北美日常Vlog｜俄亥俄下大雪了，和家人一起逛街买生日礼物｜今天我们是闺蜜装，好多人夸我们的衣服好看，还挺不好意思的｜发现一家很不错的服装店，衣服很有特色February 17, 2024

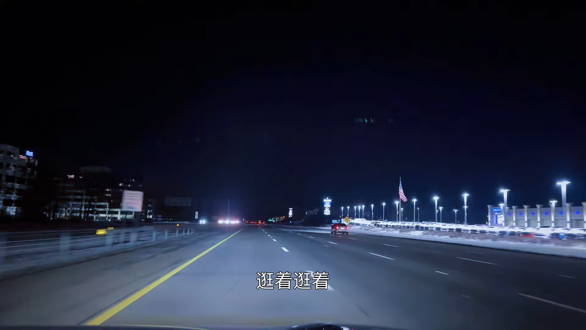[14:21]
逛着逛着天全都黑了，看到没有，感觉天一黑好像路边的那雪全部都化完了，也不知道是因为天还黑看不到还是干嘛。回家了。